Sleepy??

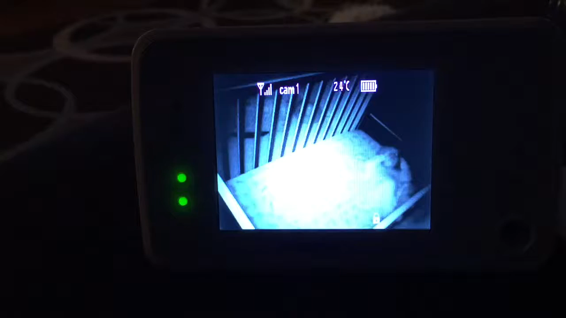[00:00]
This is Penny's baby monitor. She's supposed to be asleep, but instead she's singing and doing Head and Shoulders.
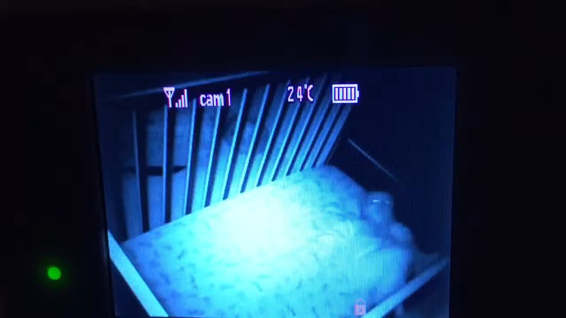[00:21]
Guess some nights you just can't sleep.